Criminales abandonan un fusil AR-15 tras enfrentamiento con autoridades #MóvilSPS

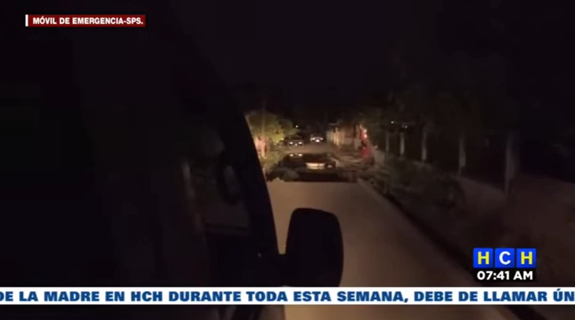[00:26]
Vecinos de la colonia Sinaí del sector Rivera Hernández denunciaron la falta de alumbrado público y el colapso de las aguas negras.